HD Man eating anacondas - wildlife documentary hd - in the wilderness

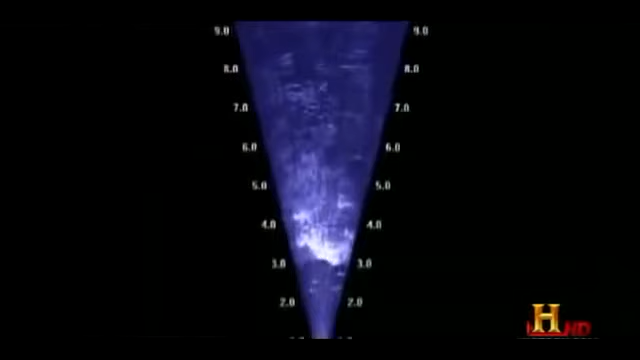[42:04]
It would be a big snake but I can't really make out what it is.